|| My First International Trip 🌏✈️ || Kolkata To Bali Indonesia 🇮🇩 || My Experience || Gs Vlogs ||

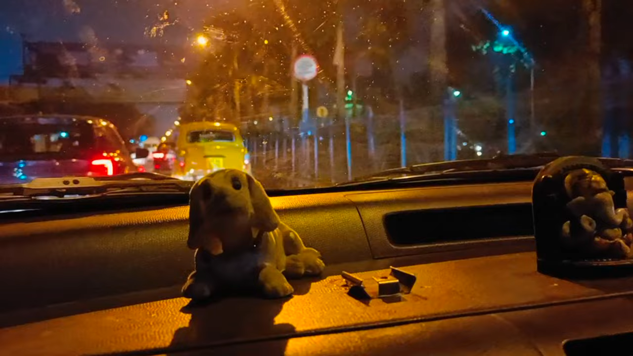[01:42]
बट जैसे जैसे आगे बढ़ रहे वैसे क्राउड जैसा दिख रहा है।
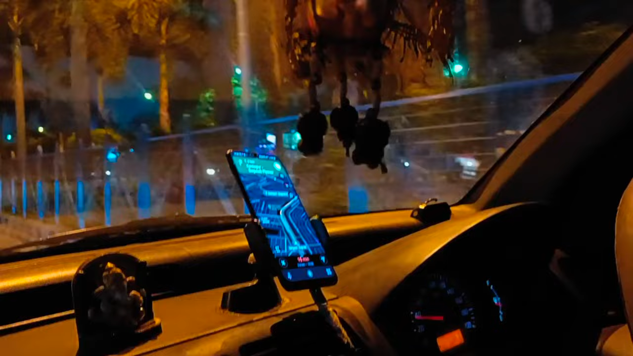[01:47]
और ये डॉगी कैब में बैठा हुआ था, बहुत ही क्यूट लग रहा था भैया का, जो मतलब तो शोपीस जैसा ही था लेकिन बहुत बढ़िया लग रहा था।
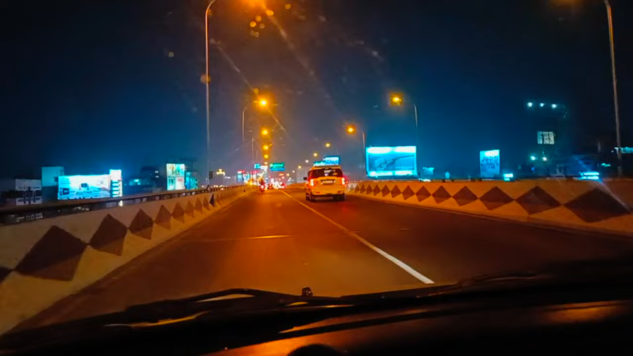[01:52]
और नाइट का भी आप लोग देख सकते हो, बहुत ही कमाल का लग रहा है हमारा कोलकाता। तो बातों बातों में हम एयरपोर्ट बस थोड़ी देर पहुँचने ही वाले हैं। तो जैसा कि देख सकते हो एयरपोर्ट हम लोग पहुँच चुके हैं।